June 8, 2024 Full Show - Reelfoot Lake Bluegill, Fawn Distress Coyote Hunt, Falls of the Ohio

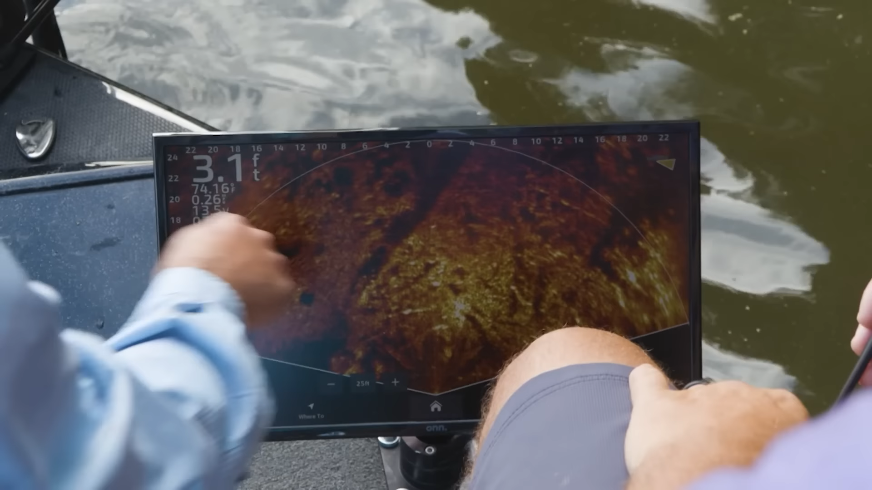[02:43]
On screen: depth 3.1 ft
Okay. Instead of the bed, we're looking for limbs or logs and they will start new beds on those when they get pushed off of the beds that are on the banks. Okay.